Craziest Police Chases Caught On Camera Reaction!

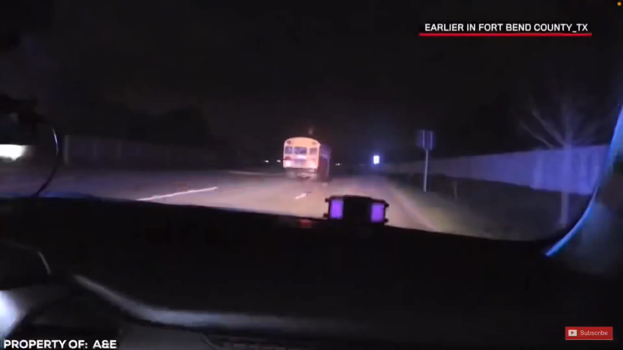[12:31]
He took the stupidity up a notch by not just stealing a car, but a bus, and creating a full-blown...